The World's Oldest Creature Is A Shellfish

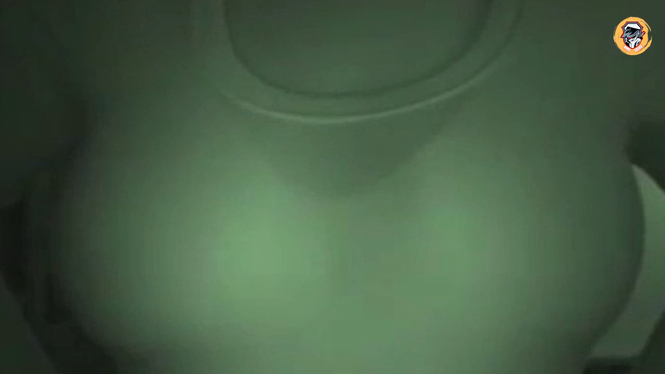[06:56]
But during the day, you could see through someone's outer layer of clothing.